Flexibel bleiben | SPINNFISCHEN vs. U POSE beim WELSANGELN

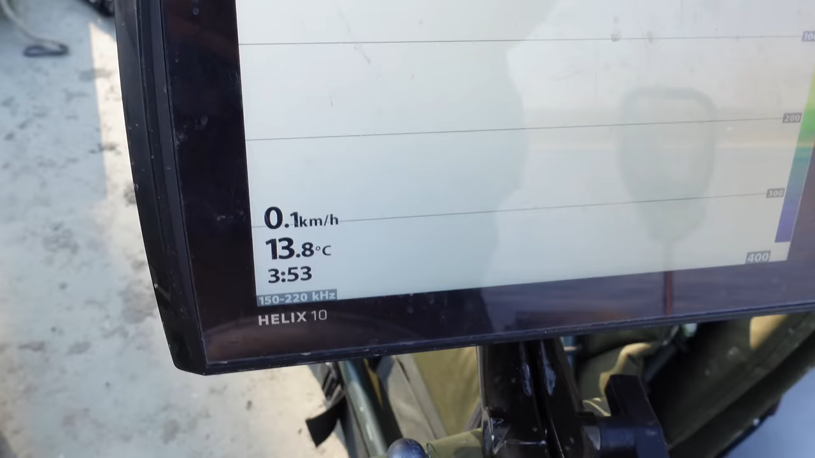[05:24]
On screen: water 13.8°C, speed 0.1 km/h
Und das ist das hier. 13,8 Grad hier vorne im Flachwasserbereich.